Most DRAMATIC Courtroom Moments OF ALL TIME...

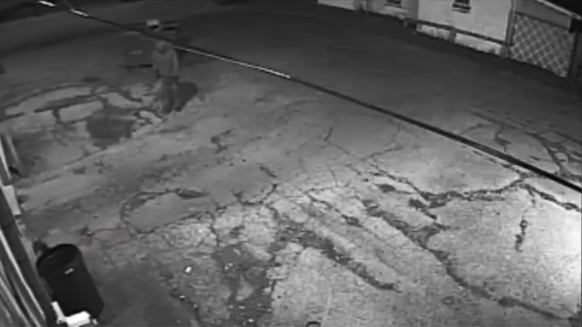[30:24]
Unknown to him, his business was about to be targeted. 46-year-old Hand, a known career criminal, attempted to rob John's drive-thru that night.
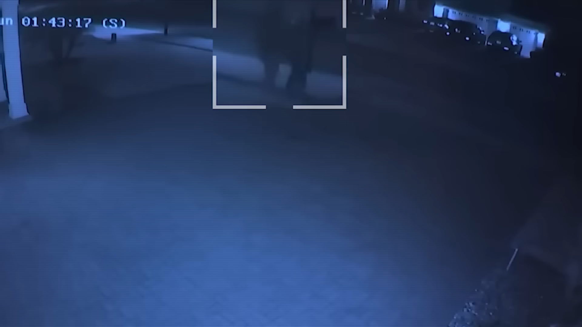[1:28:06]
And it's going to show the two subjects walking from top left to the top right, and they're traveling in a direction east towards the cul-de-sac of Saddlestown.